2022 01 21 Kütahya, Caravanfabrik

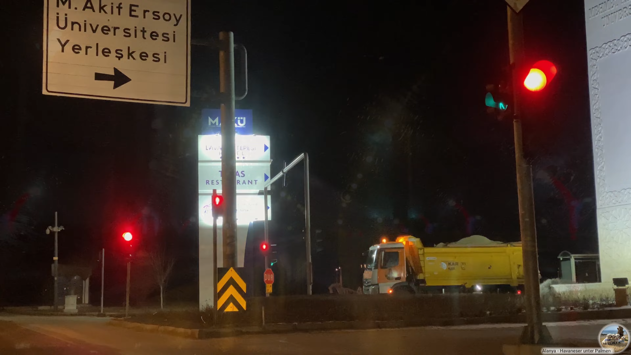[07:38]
Kurz vor Antalya setzt Regen ein.
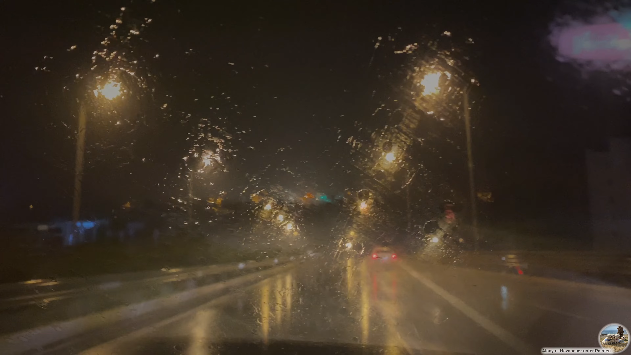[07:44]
Die positiven Temperaturen jedoch verhindern, dass die Strassenverhältnisse kritisch werden.
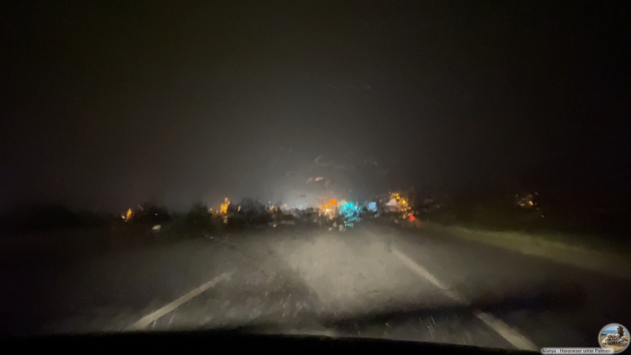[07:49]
Man muss nur auf das Wasser aufpassen.